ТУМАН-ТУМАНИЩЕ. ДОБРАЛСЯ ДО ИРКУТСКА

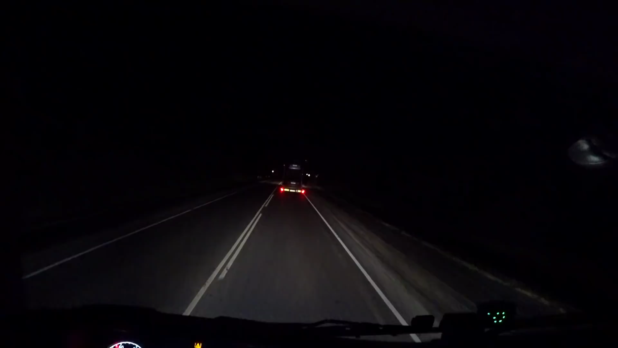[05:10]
к Красноярску Хочу остановиться Помыть лобовое стекло Щетками не мою Как бы, не знаю, вида нет Но оно просто все умотанное Оно все в мухах Я утром сегодня мыл Но вот Температура-то 20 градусов У меня было 23 Все эти мошки Еще не замерзли И вот оно все грязнущее Просто жесть Вот сейчас, ну-ка, на свет машина проедет Навстречу, посмотрим Может быть, лучше видно будет Оно, как бы, я щетками не мою Чтобы не размазывать Оно вроде видно Как бы,
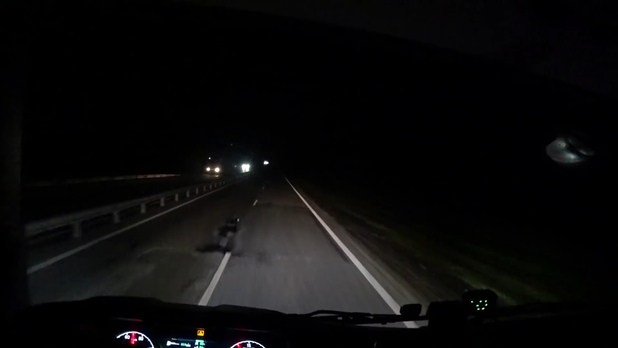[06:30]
Лучше, чтобы всегда Чисто Стекло было Всем доброе утро У нас раннее утро Еду Где-то перед Каннском Ничего не видно Туман Оп, машинка стоит Короче, еду очень аккуратно Не торопясь Потому что туман густой Местами получше Местами прямо око
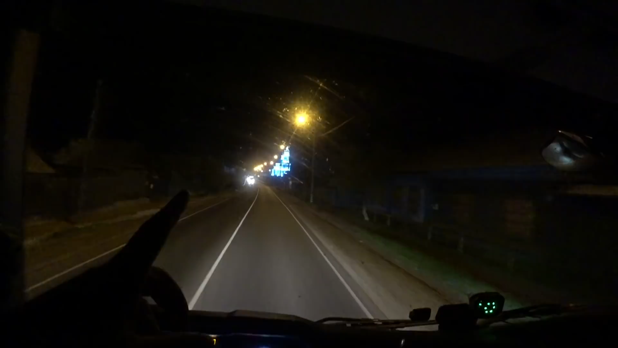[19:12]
Перед Иркутском, вот, уже буквально 70 километров не осталось. Смотрите, да? Как красиво. Как светится. Блин, просто огонь.
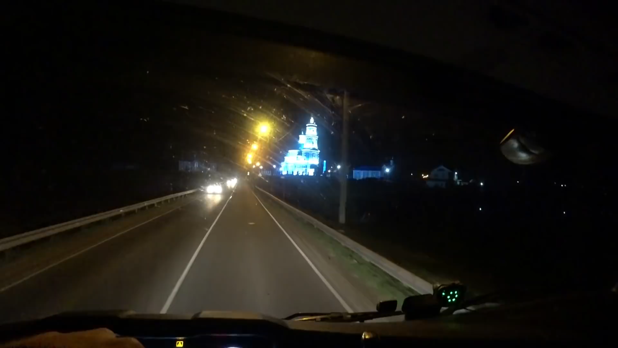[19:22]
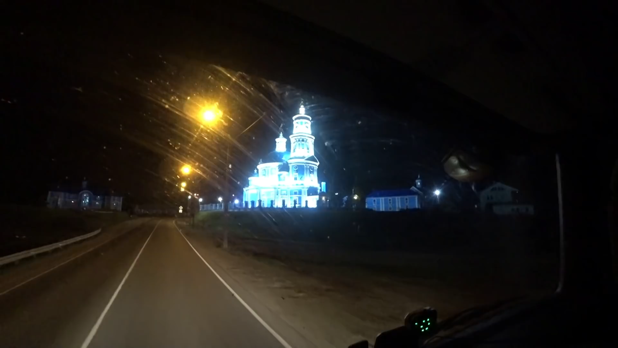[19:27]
Очень красиво. Так, человек там у нас что-то бегает на дороге.
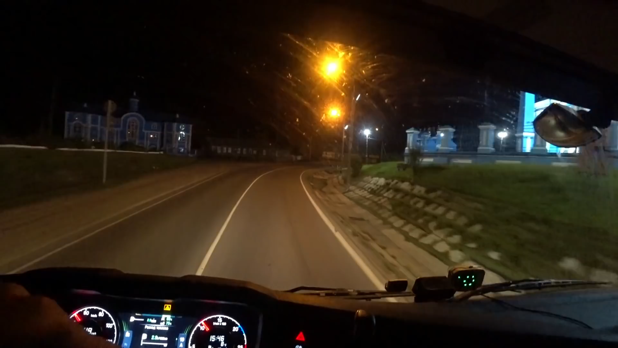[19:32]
Здесь, кстати, кому, если надо, есть банкомат. Вот, с левой стороны. Где-то здесь. Где-то так. Я, ребят, в Иркутске. Заехал в Иркутск. Всем огромный привет, кто с Иркутска.
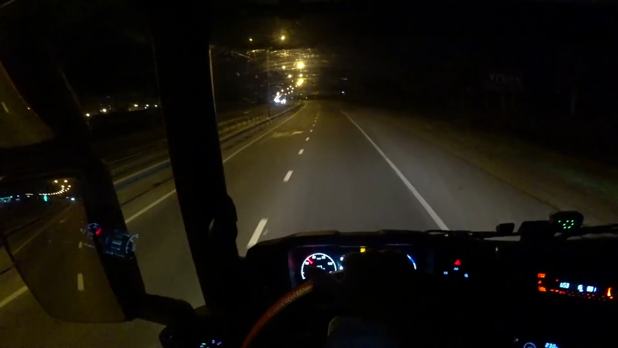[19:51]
Короче, двигаемся. Вопрос у меня тут возник. Мне нужно будет через реку вот здесь перебраться. Можно, либо нет. На Витал, короче, что-то меня послал. Всё, не хочет он работать. Не может...
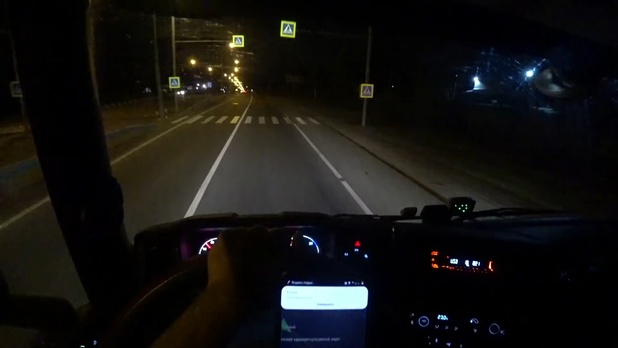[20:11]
Маршрут не может быть построен. И другие соседние адреса водил, не работает. Ну, сейчас подъедем. Там я уже ездил по этой улице. По вот этой улице я уже ездил.
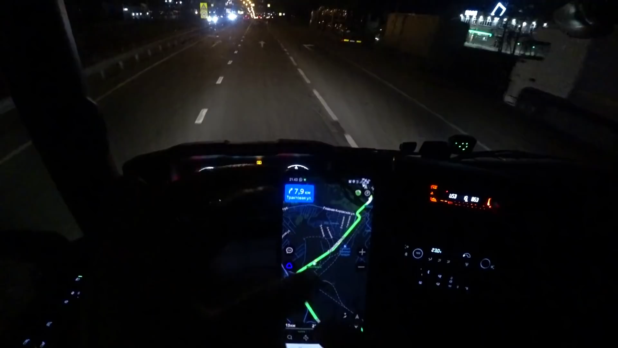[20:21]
По трактовой. Тут выгружался где-то в этом районе. Здесь как бы грузовые ходят. Ну, сейчас доедем. Там посмотрим по рации, по кричи. Да, я думаю, можно. Ох, какие лежачие. Я думаю, можно. Через реку будет перебраться. И всё, через реку проезжаю. Я тут мне чуть-чуть. И уже приедем до места. 12 километров осталось. Вот такой вот город Иркутск.
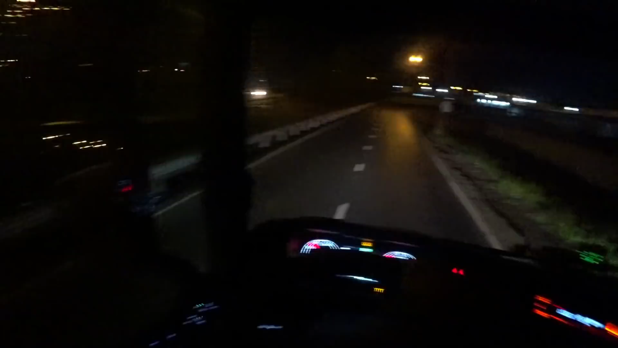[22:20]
Так, левый поворотник. Что у нас там? Свободно. Пазик давай. Я пошел. Три полосочки. Ну и правая узкая здесь. По серединке поеду. Тем более, как бы движение, ну, не плотное.
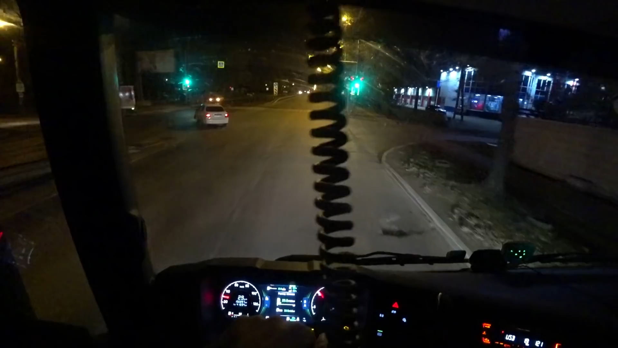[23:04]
На фуре. Да, должен пройти. Там, в принципе, фуры-то проходят. Принял. Спасибо большое. С него какие? Взаимно. Ну, короче, парни по рации говорят, проеду. Фуры гид ходят. Ну и все, значит, едем спокойно. Раз фур уходит. Просто навстречу нет фуры ни одной. Сейчас машинка пройдет.
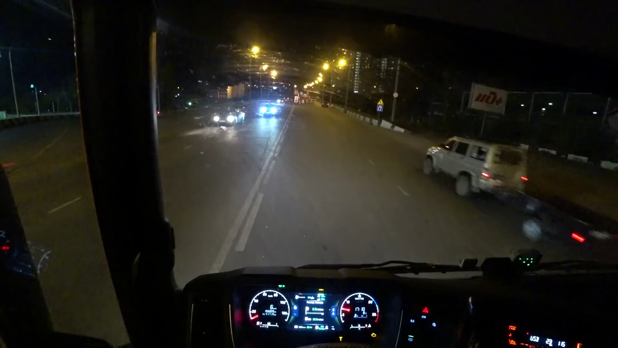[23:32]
А он поворачивает как раз. И мы зайдем куда-то туда мне.
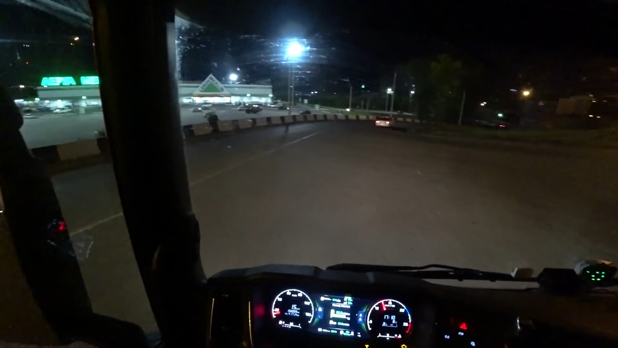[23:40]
Леруа. Куда-то за него. Короче, ребят, скажу вам по секрету. Стоял там знак.
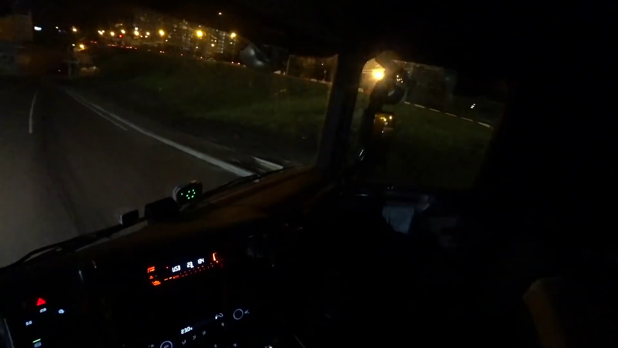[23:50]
17 тонн. Ну, блин, всю рацию скричал. Так.
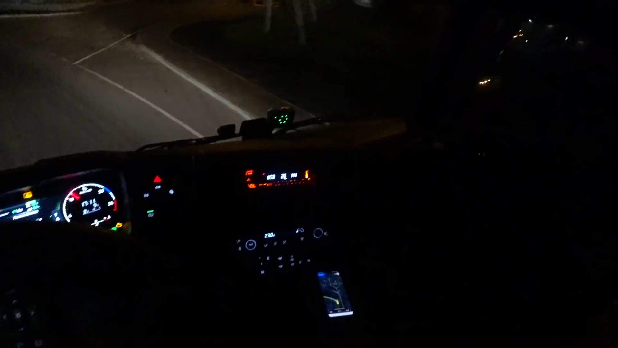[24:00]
Мне... А, нет, что... Зачем ты поворотники, Саша, показываешь? В заблуждение вводишь людей. Короче, проехал я по этому мосту. Штрафец-то не маленький. Обошлось. Я, короче, посмотрел, надо было с другой стороны просто заехать. И, по-моему, без проблем, без всяких мостов. Ну, ладно. Будем знать, что мост не падает, когда идет фура, груженная 20-кой. Короче, куда-то сюда мне.
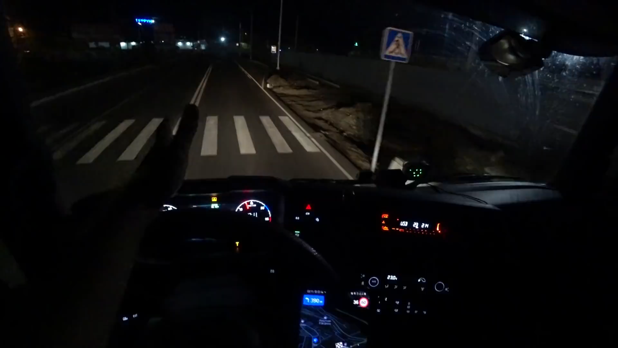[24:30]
Чувствую, я на территорию не заеду. Так, скамейка. Стоит фура. Значит, тут, в принципе, можно...